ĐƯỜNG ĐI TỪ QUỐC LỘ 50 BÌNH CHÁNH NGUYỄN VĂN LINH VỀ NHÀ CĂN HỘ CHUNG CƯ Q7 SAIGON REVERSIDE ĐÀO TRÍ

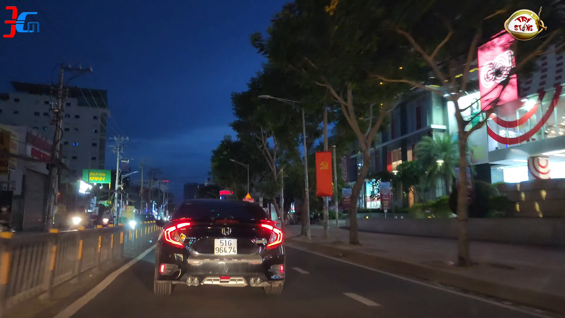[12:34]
Tới chân cầu ngay Nguyễn Quỳnh Tấn Phát rồi nè. Tới rồi đó.
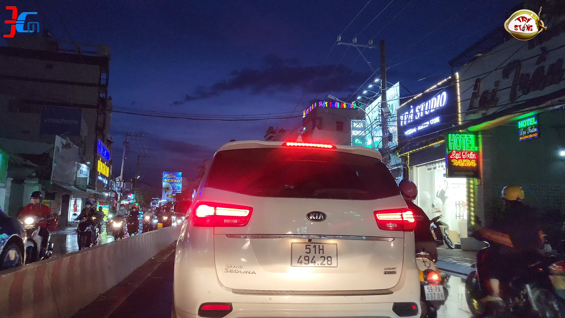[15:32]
Thì tình hình là 17 nước nhảy khỏi bờ. Nên còn những mấy cái đường thành phố là đi nó đông mà nó bị nước ngập.
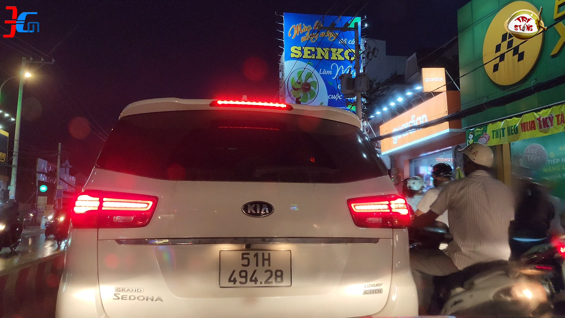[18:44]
Tuốt bên đây luôn, lạng quá luôn.